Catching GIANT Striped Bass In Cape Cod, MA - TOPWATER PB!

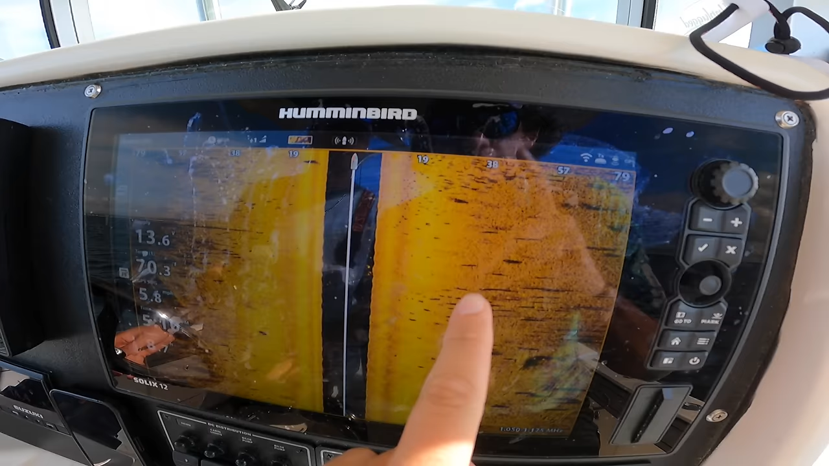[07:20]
All of that is. That's the densest mark we might have seen.
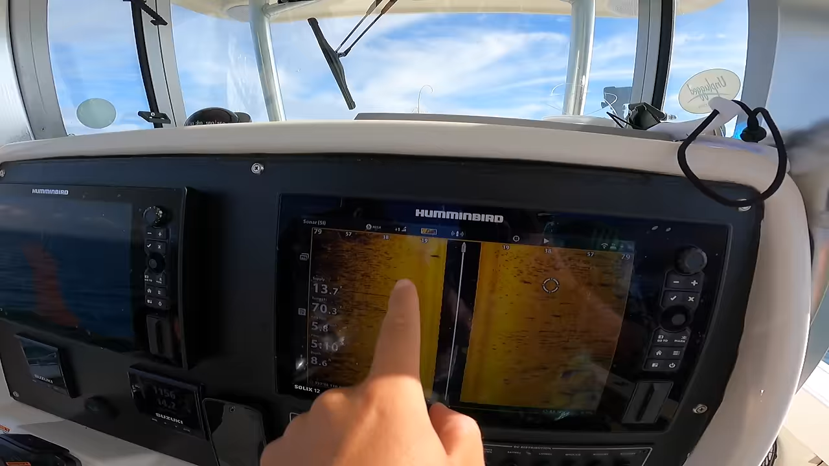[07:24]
These two? That's insane. Pretty cool. Guys, I just switched to the old school Sabeel Magic Swimmer. I'm using a fast sinking one.